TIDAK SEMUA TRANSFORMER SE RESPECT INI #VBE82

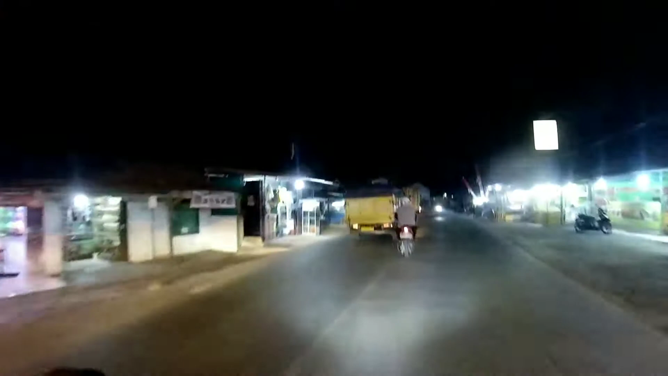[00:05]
Oke guys, ngejar ambulan di depan guys.
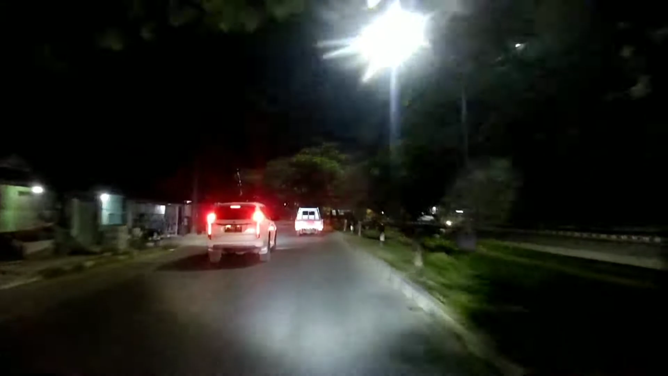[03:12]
Pertahankan posisi, Pak. Terima kasih. Masa putar balik?
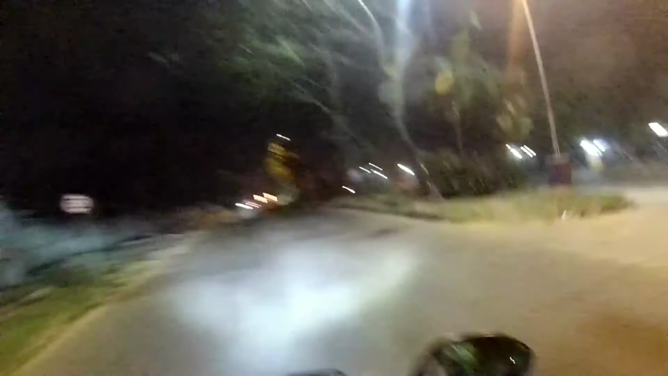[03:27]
Ambulannya? Drivernya driver lama kayaknya. Kok? Ketinggalan mulu ambulannya. Gaskan kuy.
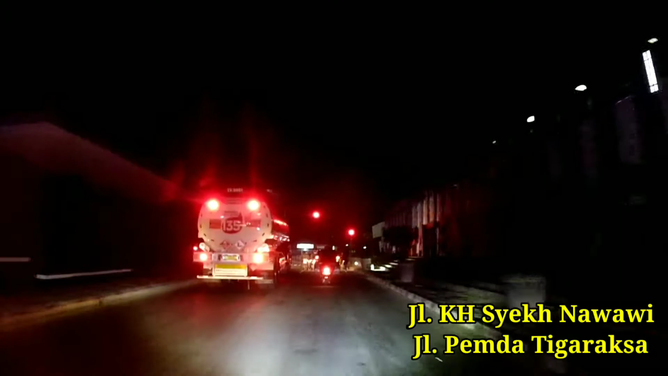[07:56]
Motor maju, motor maju, motor maju. Ambulan emergency di belakang. Terima kasih.